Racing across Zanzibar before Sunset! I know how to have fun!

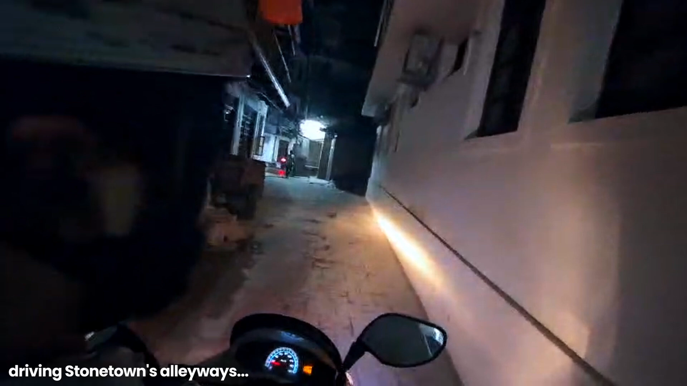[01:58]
guys we're in zanzibar hyatt is this way
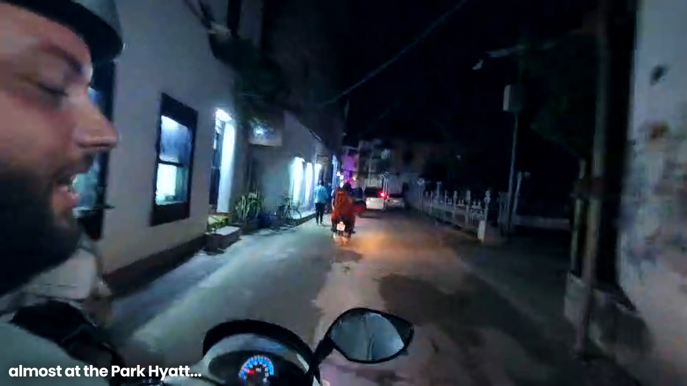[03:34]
Tearing it up in these streets, guys. I just cut through. Cut through the alleyway like a pro.
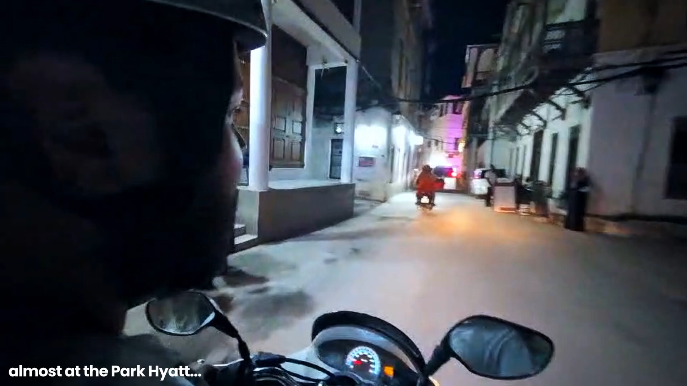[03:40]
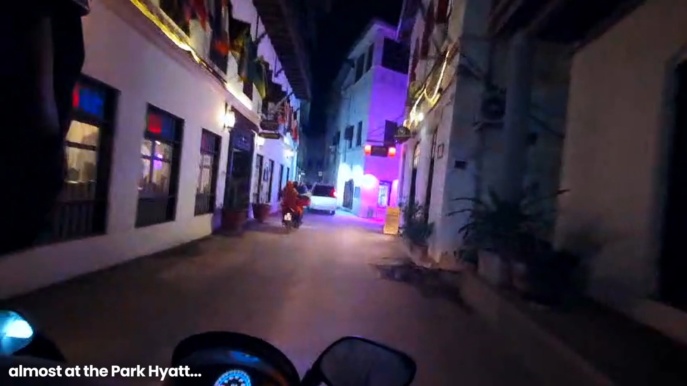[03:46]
That's nice.
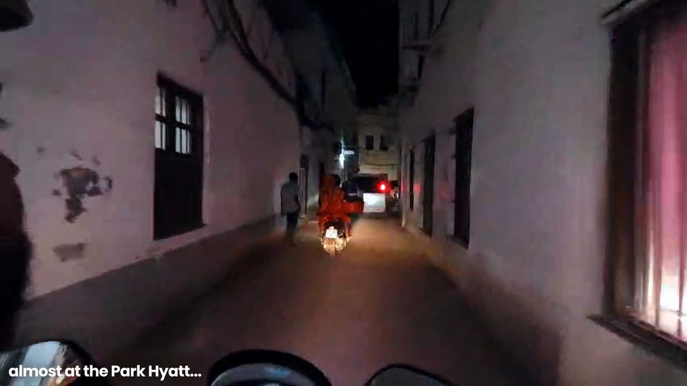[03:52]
Gotta go. Are we going right?
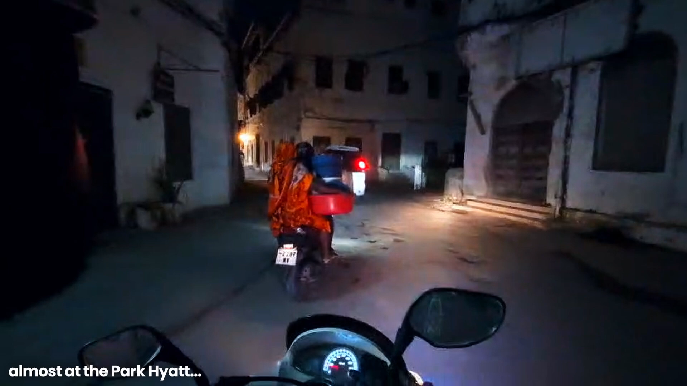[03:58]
Yep. Yep.
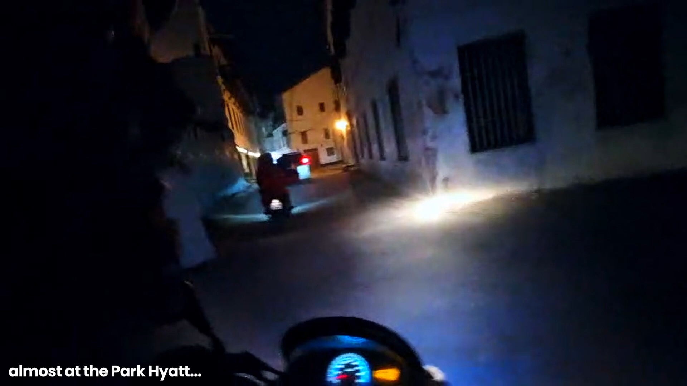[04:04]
Big asshole. I think we're going down there.
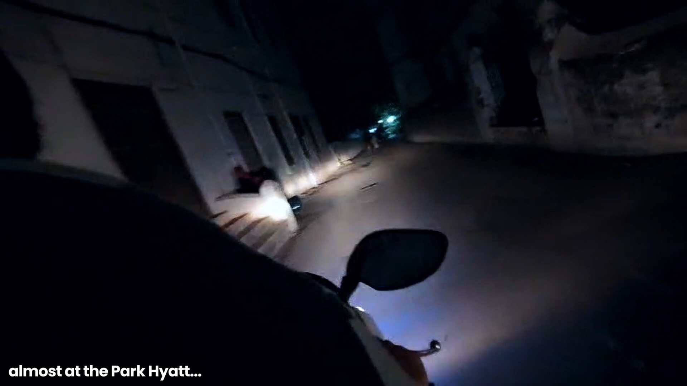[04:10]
Okay. Yep. Yeah, that took me back to the main.